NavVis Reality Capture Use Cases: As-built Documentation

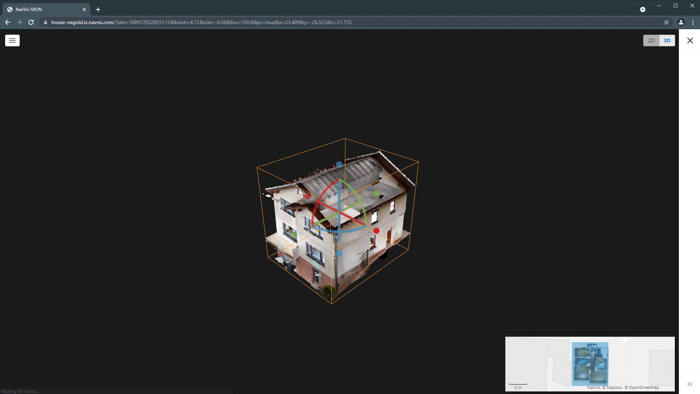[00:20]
PLY or LAS formats and import it into third party software.
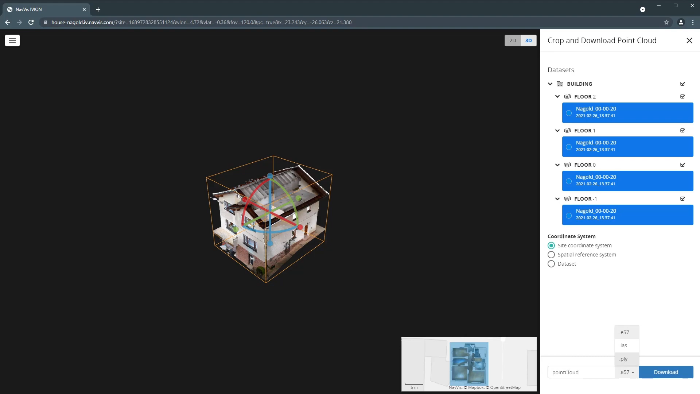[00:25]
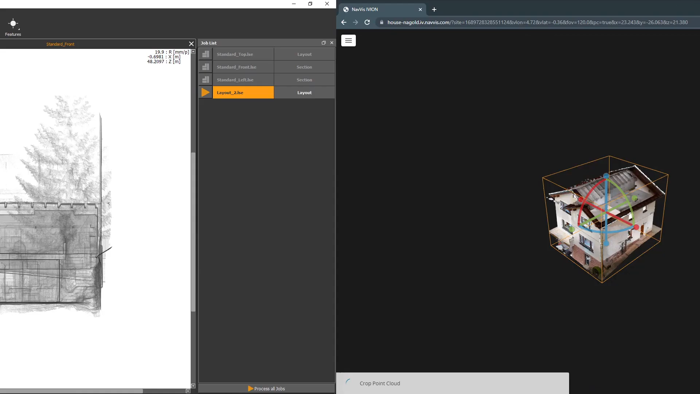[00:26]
In just a few clicks in point cap, for example, you can create 2D sections and layouts from the point cloud.
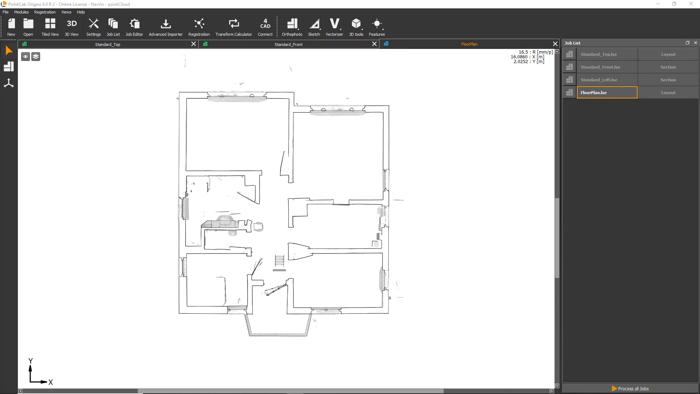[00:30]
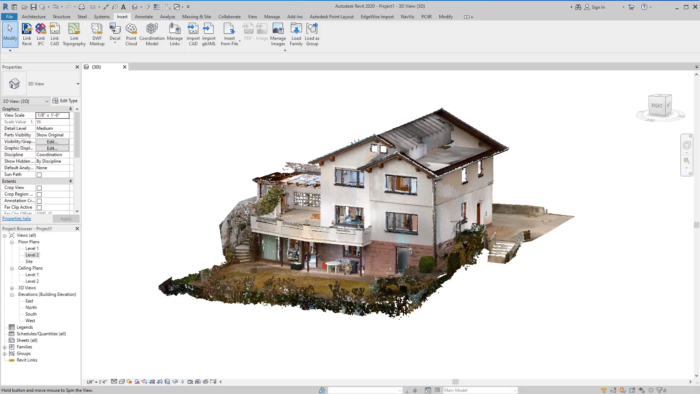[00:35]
You can also create BIM models in Autodesk Revit or another BIM
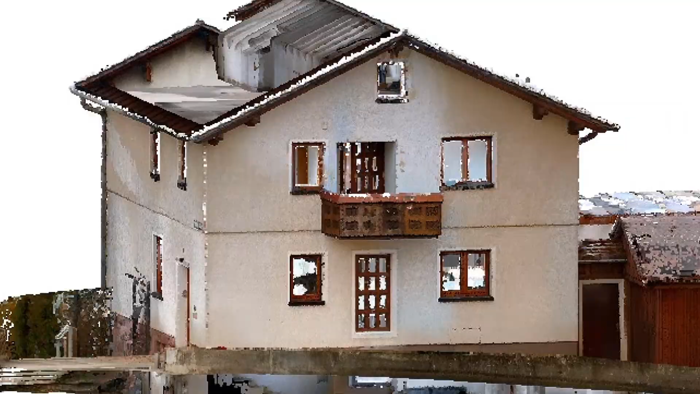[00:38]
software of your choice using the point cloud as a blueprint for your modeling workflows.
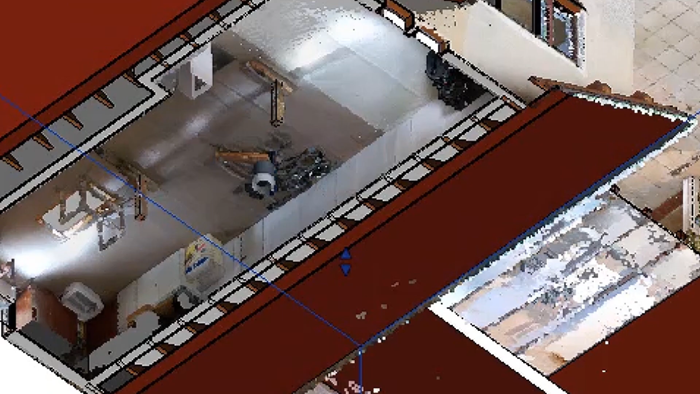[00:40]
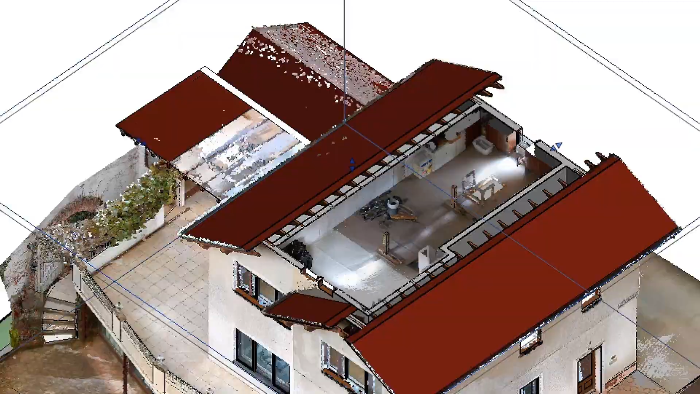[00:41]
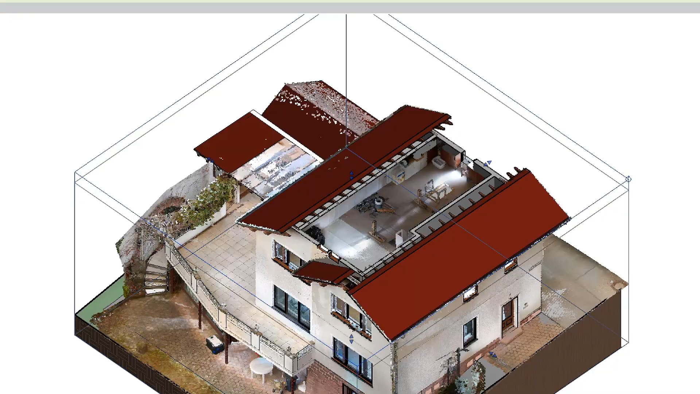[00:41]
Increase your modeling efficiency using the official
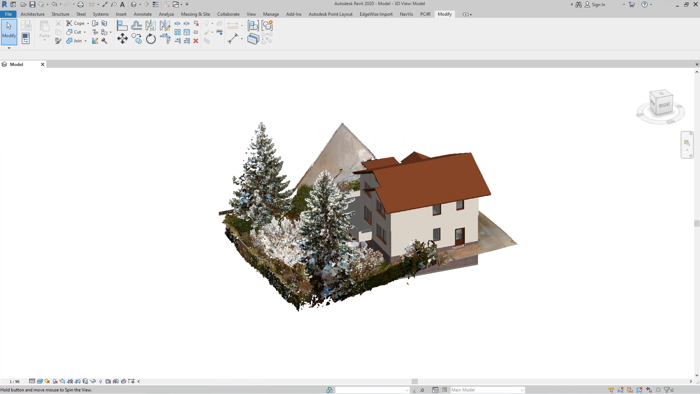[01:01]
With point clouds that have been colorized with high precision, the benefits of a hybrid modeling approach become vividly clear.